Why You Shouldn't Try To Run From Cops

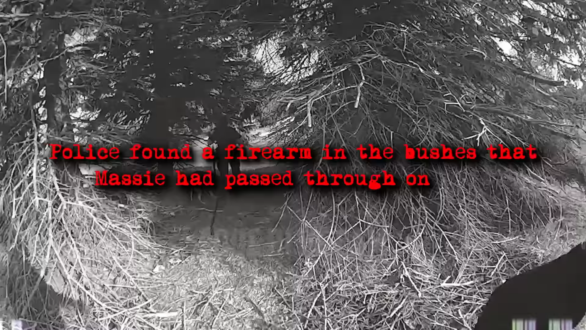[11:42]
during a search of the area police found a firearm in the bushes that massey had passed through on foot